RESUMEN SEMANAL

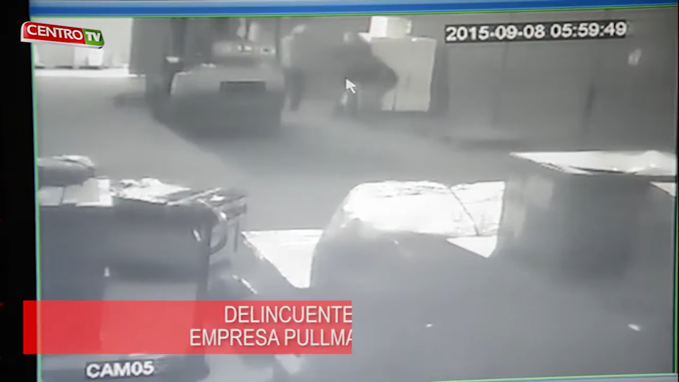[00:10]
Estas imágenes muestran el momento en que tres delincuentes robaron en la distribuidora de encomiendas de la empresa Pullman Buscargo,
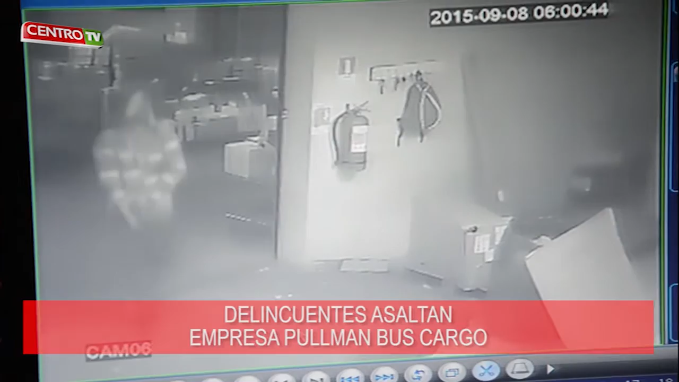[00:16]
ubicada a un costado del servicio centro del cruce Baroli.
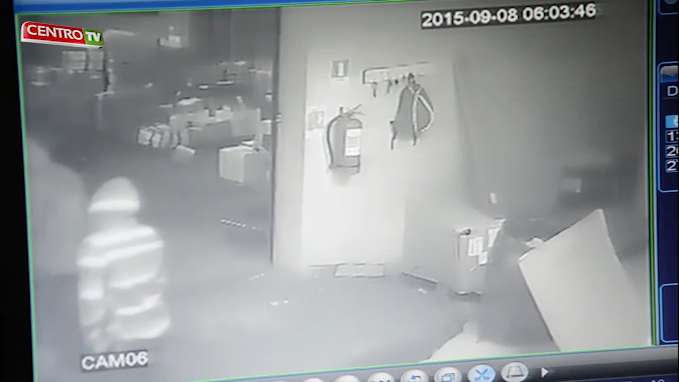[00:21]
Según los registros de las cámaras de seguridad y el relato de las propias víctimas, los delincuentes portaban cuchillos, con los cuales amenazaron de muerte a los dos empleados del turno de noche.